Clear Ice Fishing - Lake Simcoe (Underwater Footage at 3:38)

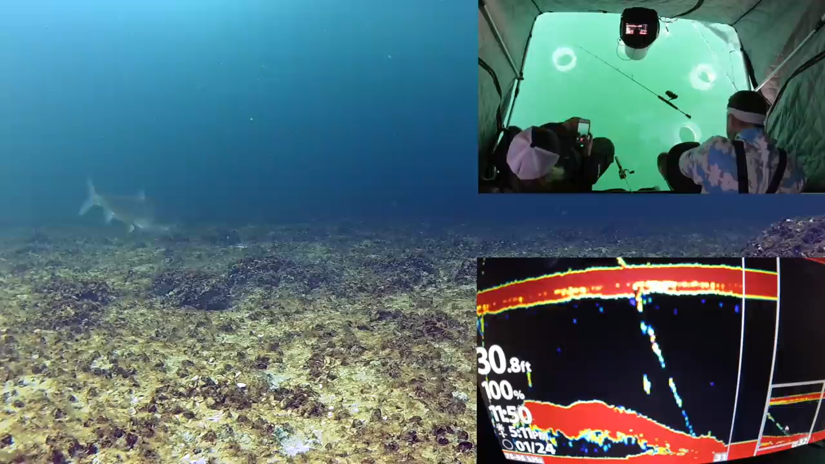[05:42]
On screen: depth 30.8 ft
He's on it. I'm gonna catch it on your bait. Oh, just choked it. Oh, Robbie. I saw him swim by.
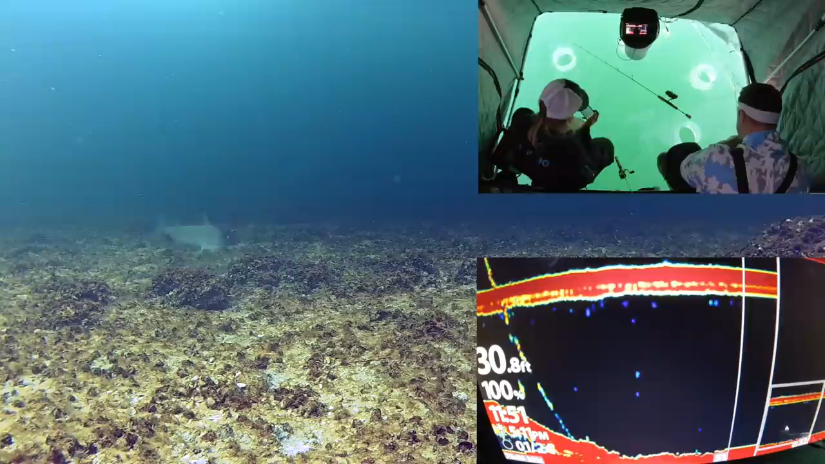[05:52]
He's gonna get it. You got him. Is that a how-to?